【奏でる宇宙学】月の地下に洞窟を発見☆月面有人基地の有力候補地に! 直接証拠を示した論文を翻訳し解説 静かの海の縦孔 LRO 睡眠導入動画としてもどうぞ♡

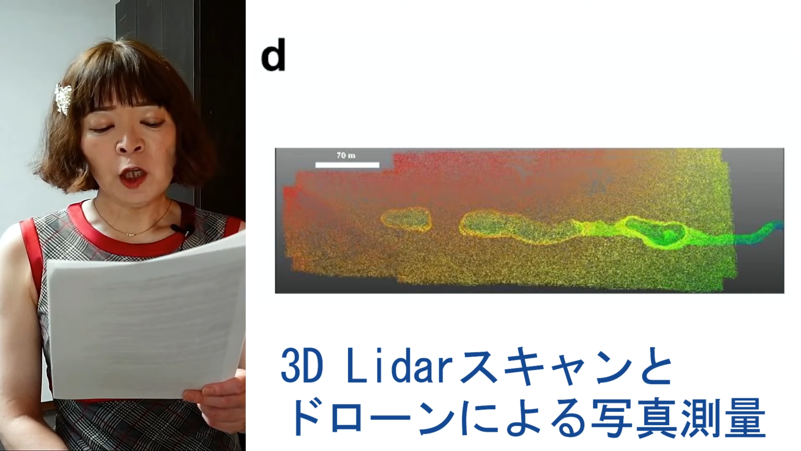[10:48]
透明と地下の3Dライダースキャンとドローンによる写真測量、赤から緑への色分けはポイントの深さが徐々に増加していることを示しています。